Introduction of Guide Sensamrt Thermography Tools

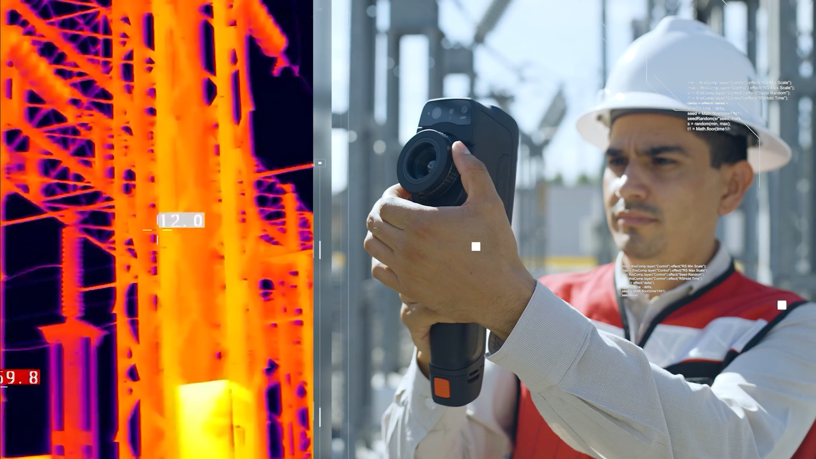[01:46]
infrared video and digital camera in a robust and ergonomic design.
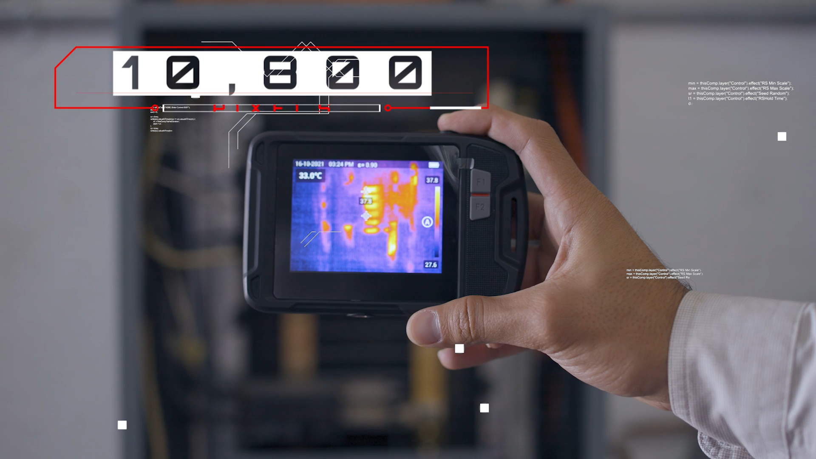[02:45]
On screen: spot 33.0°C
10,800 pixel radiometric information and visual image, allowing the user to detect a potential problem easily and safely.
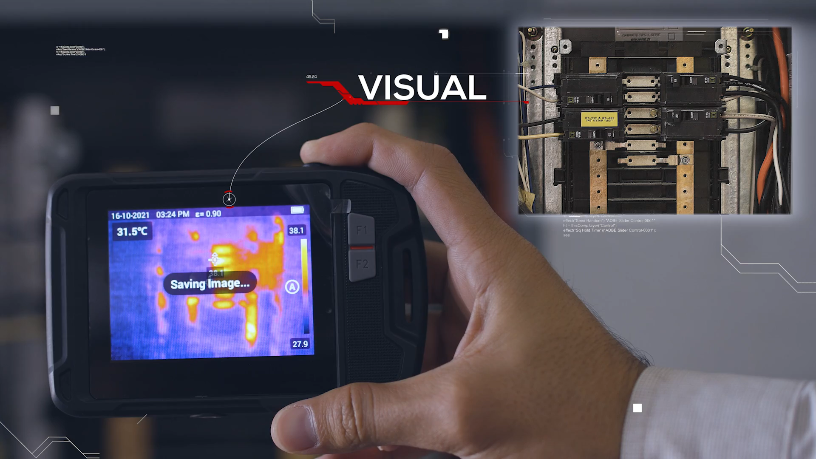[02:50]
On screen: spot 31.5°C
Mober Air Mober Air Transform your smartphone into a thermal camera Camera for smartphones,
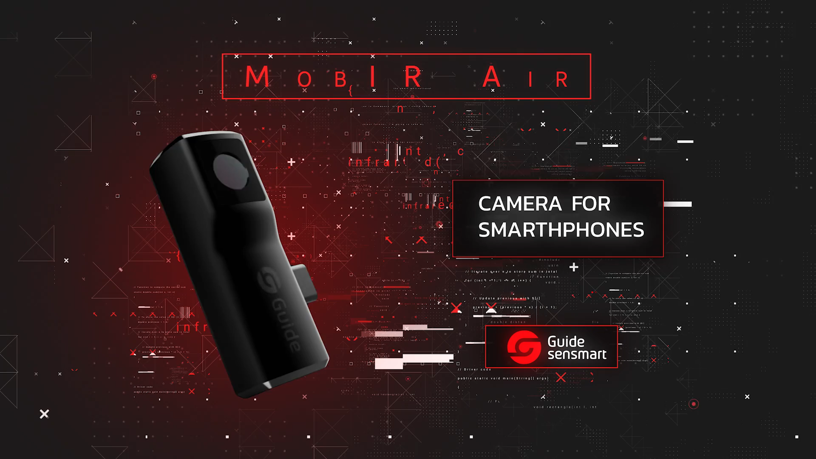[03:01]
Android and iOS operating system
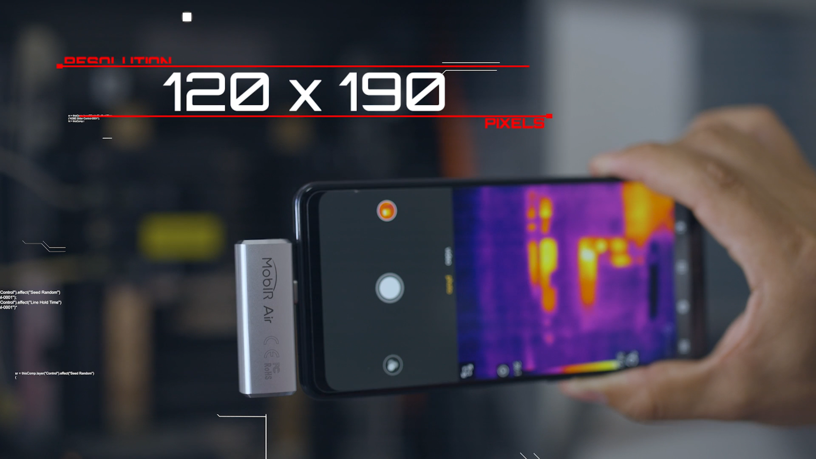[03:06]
With a resolution of 120x190 pixels, a portable design and an accessible interface,